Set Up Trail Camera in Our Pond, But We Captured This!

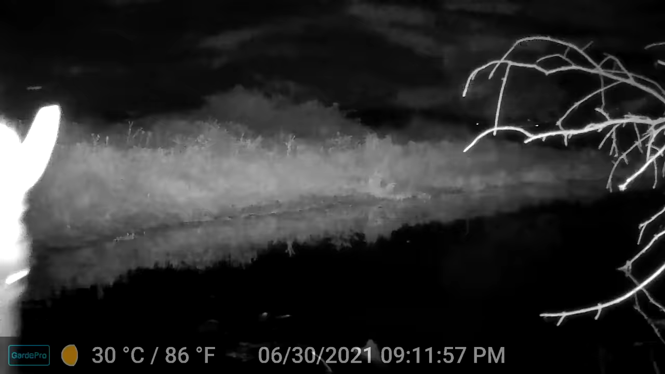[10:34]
pm got some interesting behavior a spider kind of creepy
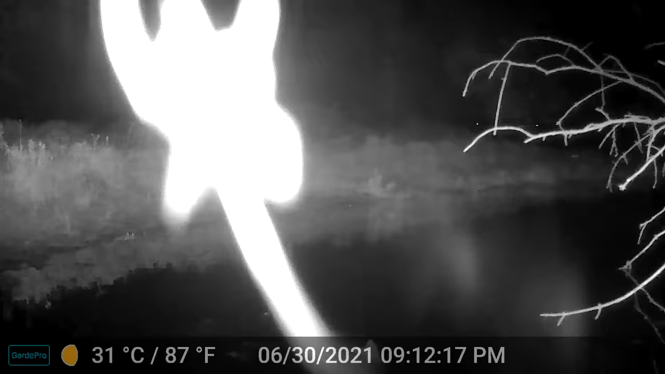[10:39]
but uh it was the first night and
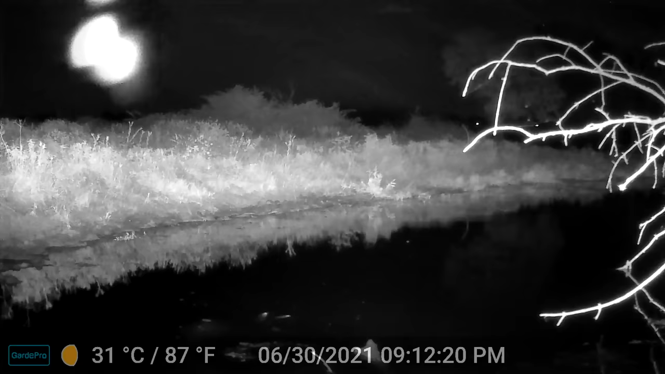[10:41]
interesting capture still a little bit later at 3 21 we've got mr raccoon coming
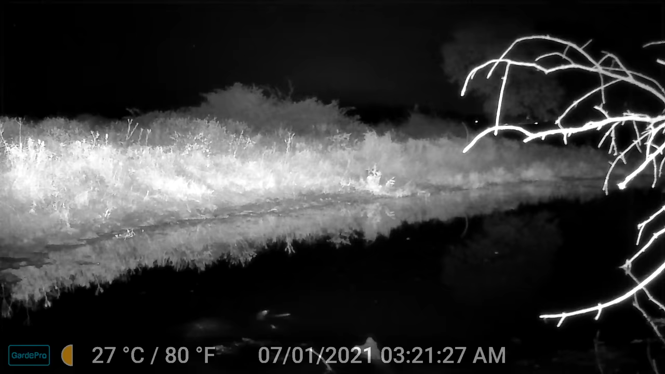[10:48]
through doing his normal routine i'm sure and